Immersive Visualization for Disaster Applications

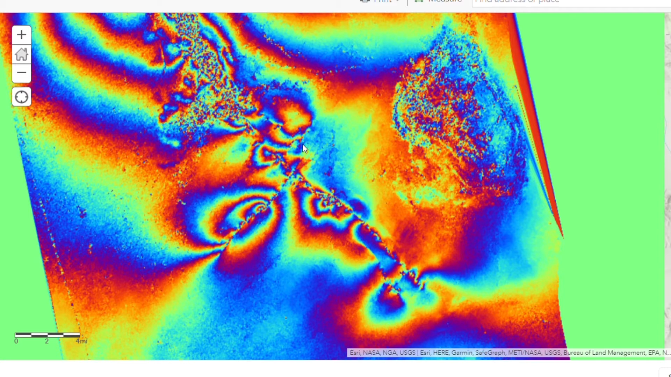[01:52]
For example, after the Ridgecrest California magnitude 7.1 earthquake in July 2019, the Disaster Applications Group and NAVTECA simultaneously
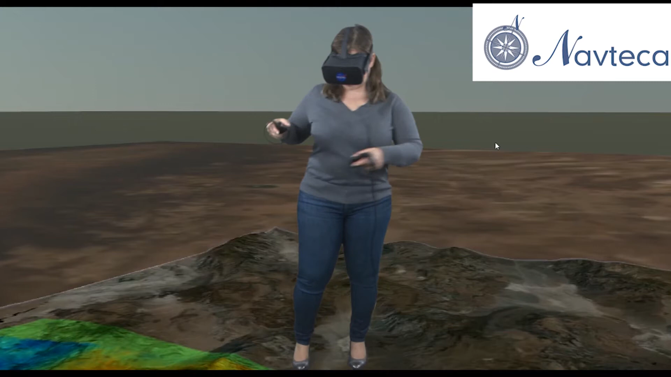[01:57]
presented new INSAR data in both the web portal and in the VR demo.
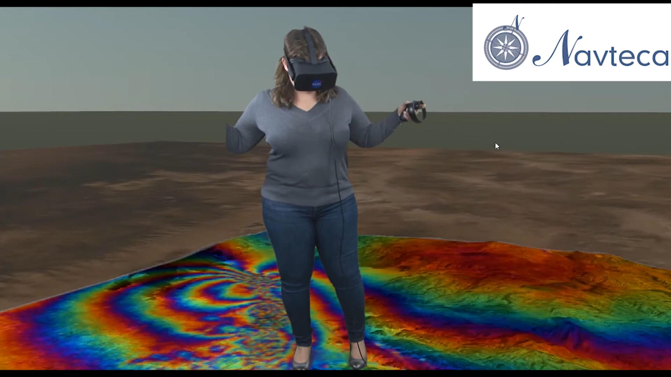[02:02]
This type of visualization tool is scalable to many types of disasters and extreme weather events,